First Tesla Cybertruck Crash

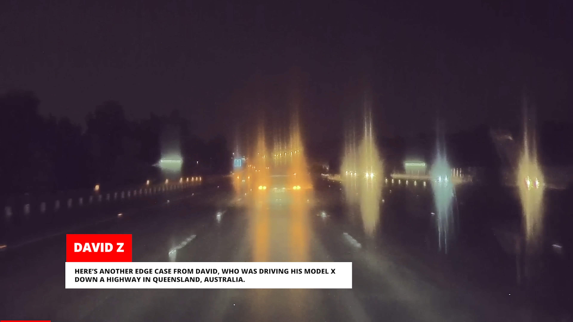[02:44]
Rain was pouring down so Autopilot automatically disengaged for safety, but that's when David fell asleep behind the wheel.
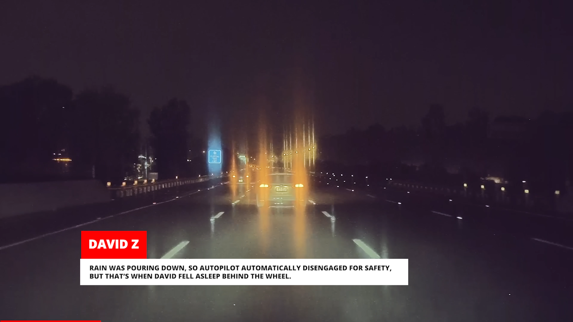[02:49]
The car veered before hitting the cable guardrail which pushed the car back onto the road.
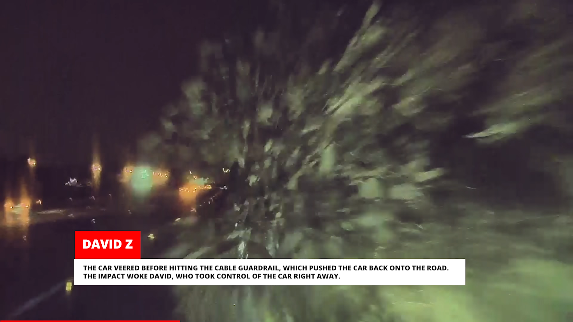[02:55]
The impact woke David, who took control of the car right away.
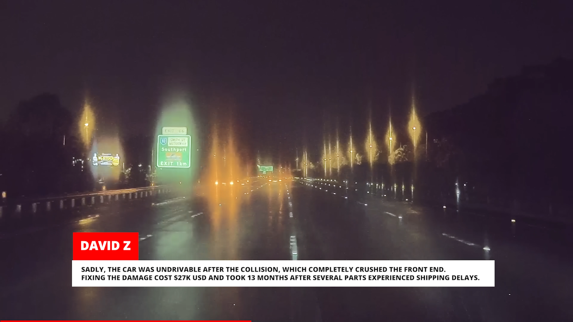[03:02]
Sadly, the car was undrivable after the collision, which completely crushed the front end. Fixing the damage cost $27,000 and took
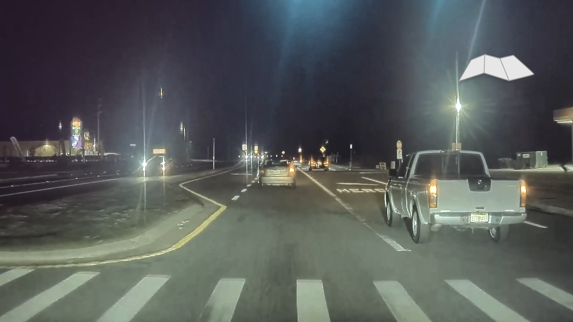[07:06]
This submitter was almost home when he allowed a pickup driver to merge in front of him.
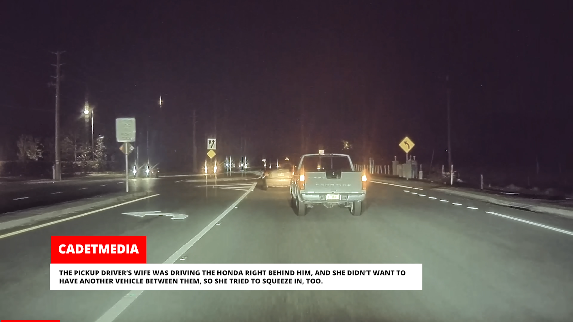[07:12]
The pickup driver's wife was driving the Honda right behind him and she didn't want to have another vehicle between them, so she tried to squeeze in, too.